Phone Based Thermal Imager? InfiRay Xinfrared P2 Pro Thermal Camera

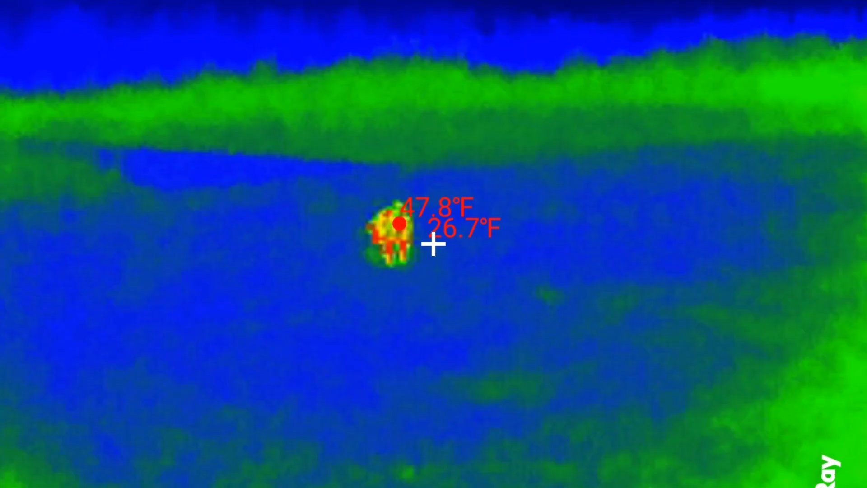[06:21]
that's a downside but all the upsides are you get everything else that
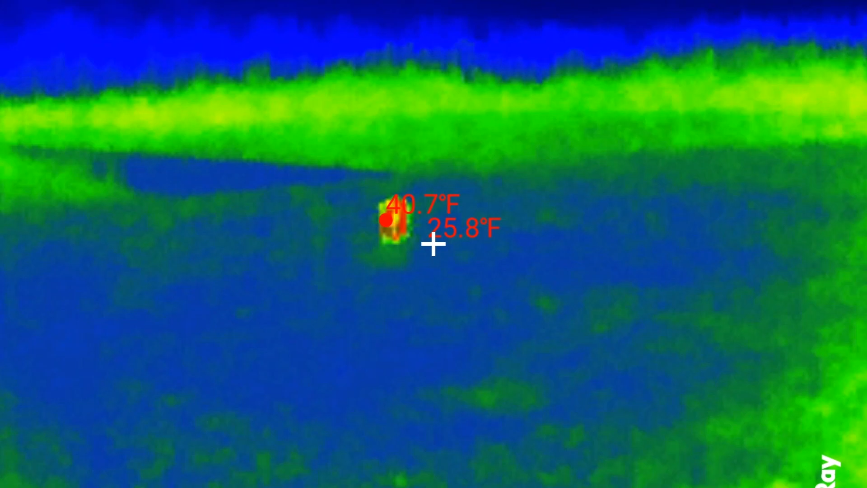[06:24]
On screen: spot 25.8°F, max 40.7°F
comes along with using it on your phone all right we froze up again dang it so I'm just gonna clear this app get out
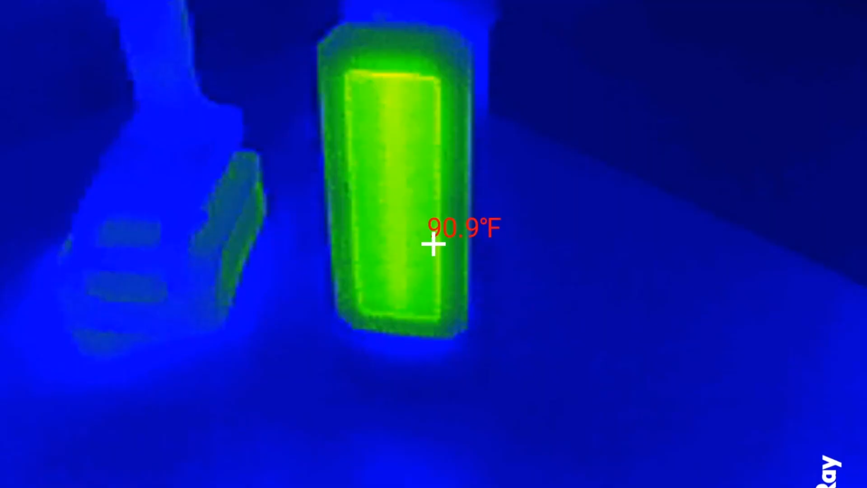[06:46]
On screen: spot 90.9°F
gonna take a video and one
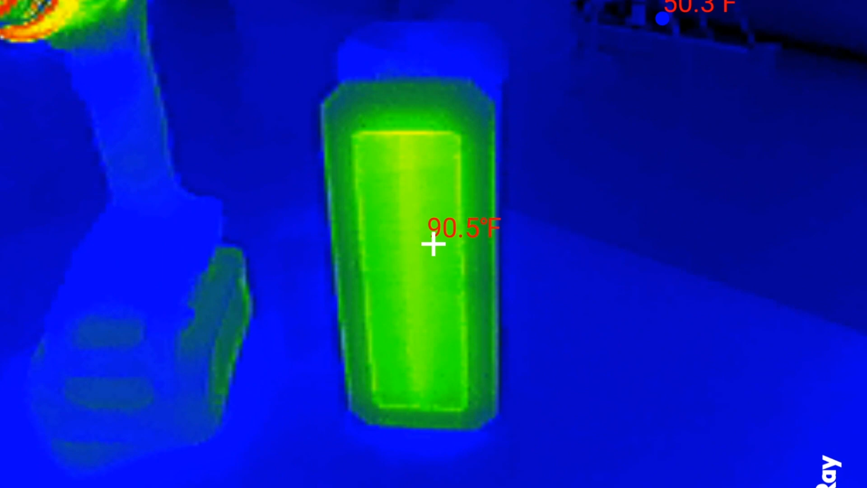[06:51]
On screen: spot 90.5°F
of the things that Infrae says on this P2 Pro is that it's clearer than the
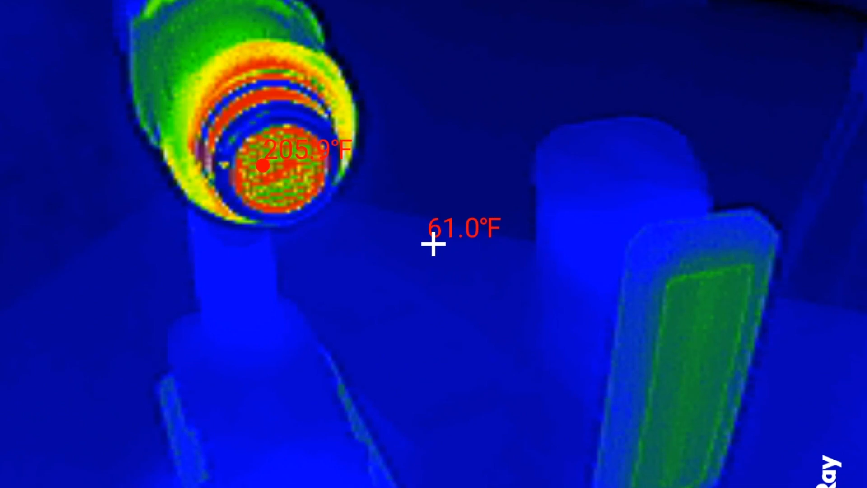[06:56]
On screen: spot 61.0°F
Fleur and I'm just gonna show you guys this video I'm taking here and it's basically of the heat gun
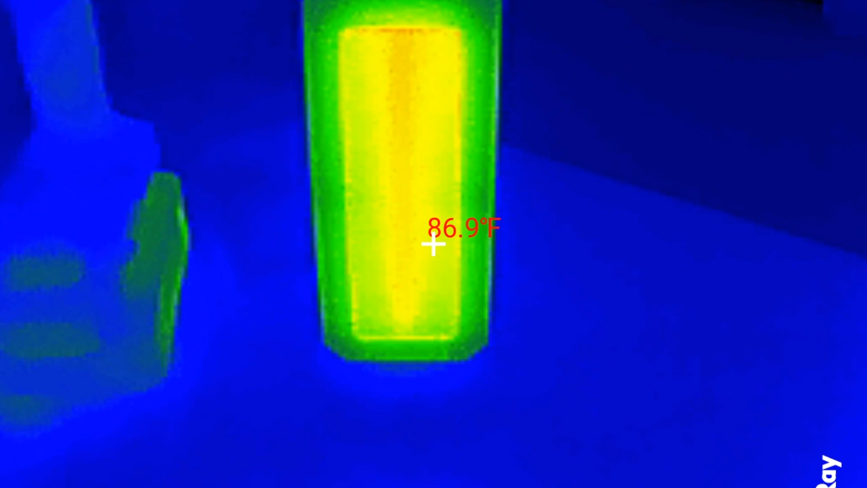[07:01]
On screen: spot 86.9°F
and a Milwaukee light that is currently running and it it doesn't seem bad I feel like the other Hick micro B20 is a little bit clearer but
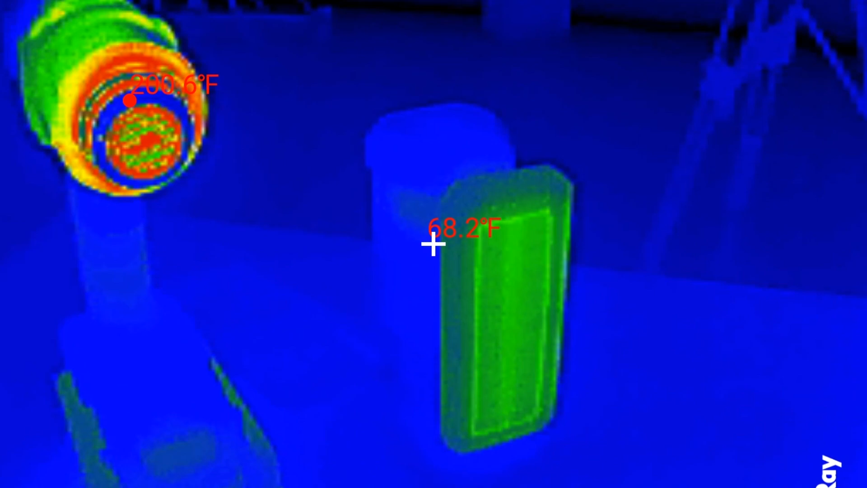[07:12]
On screen: spot 68.2°F
it's a much smaller screen so at the same point what we're looking at is not horrible
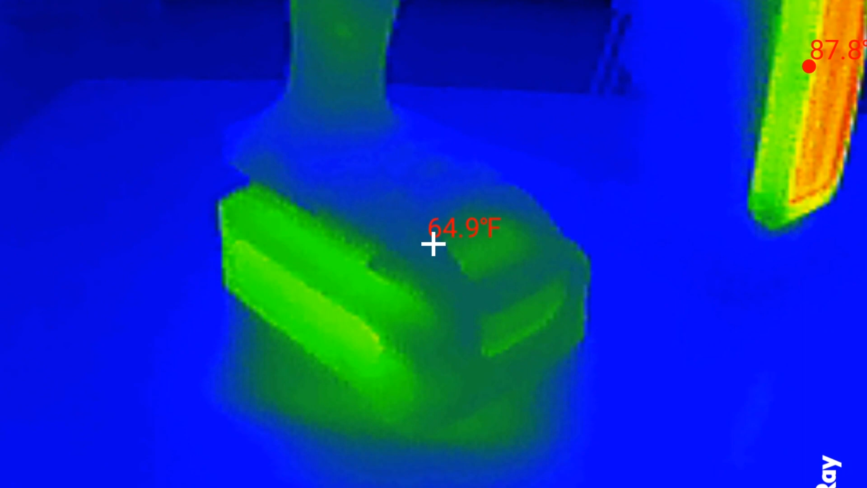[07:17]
On screen: spot 64.9°F
it seems to work I have no complaints other than I feel like I have to hold my phone differently because I'm used to holding my phone and not having my finger over top of the
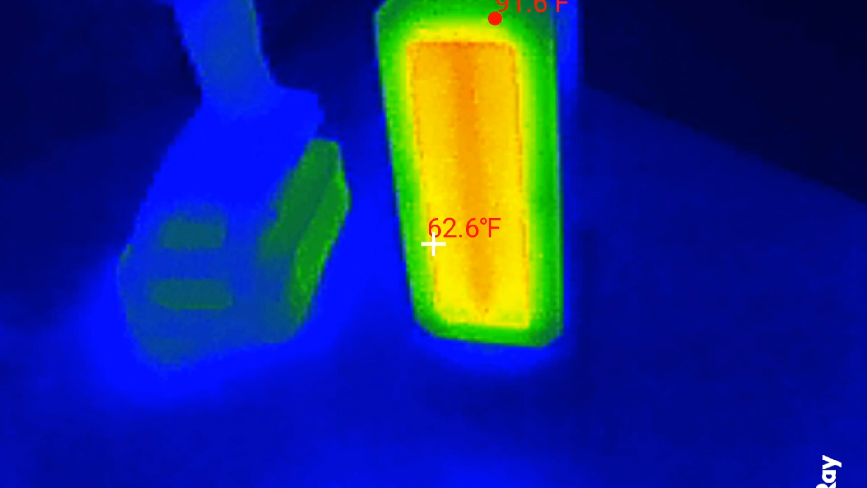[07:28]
On screen: spot 62.6°F
cameras but other than that this thing does work excellent and gives us a great view of
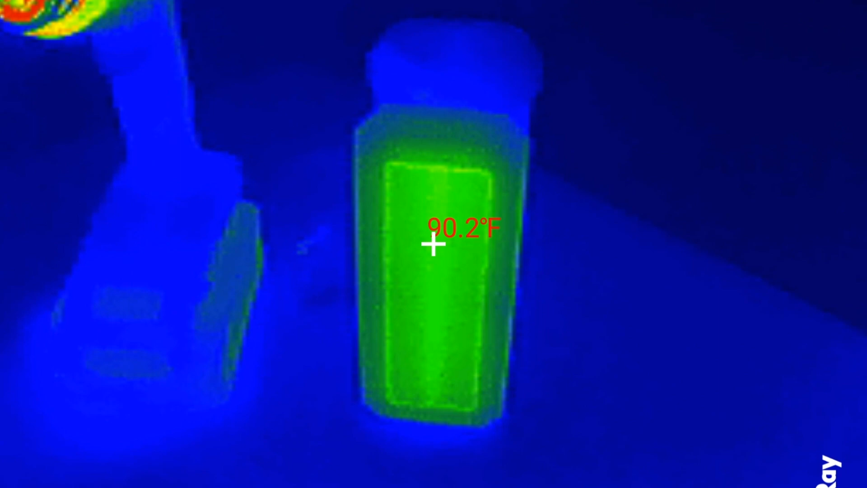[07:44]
On screen: spot 90.2°F
other than that I really kind of could get used to having this on my phone where I could
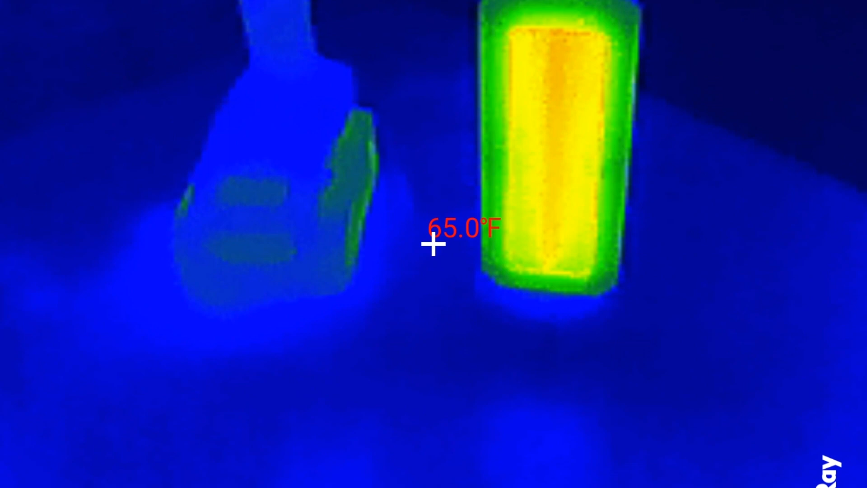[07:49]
On screen: spot 65.0°F
take a video and or take a picture in rock it out I think that part is what makes this amazing is the ability to video and camera items
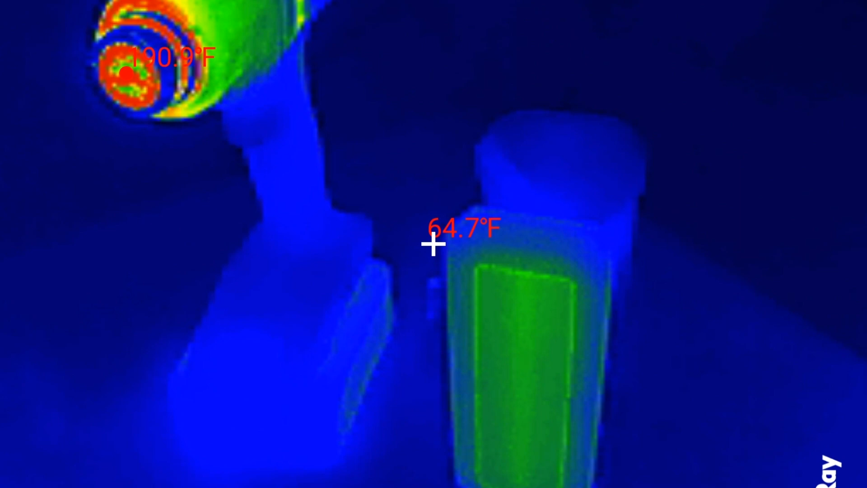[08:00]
On screen: spot 64.7°F
so quickly and with ease and then carry it with you not have to move it over to your phone or do something
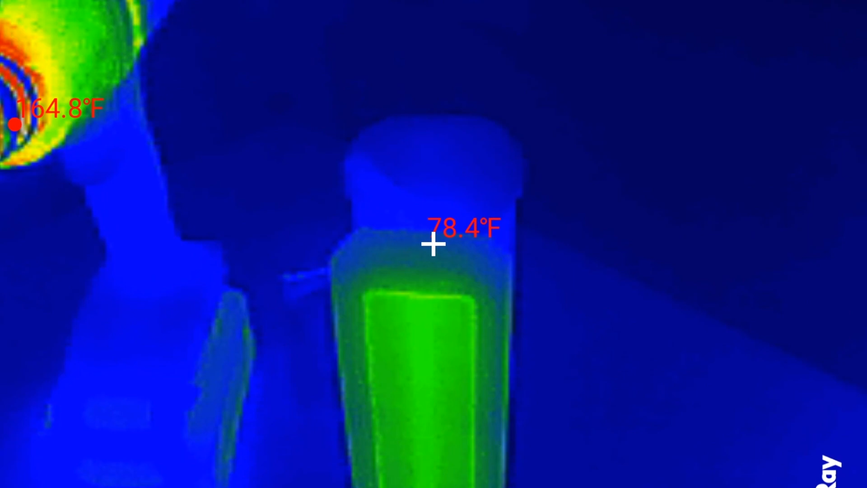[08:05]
On screen: spot 78.4°F
like that I think that's a huge plus overall if you're looking for a thermal imager to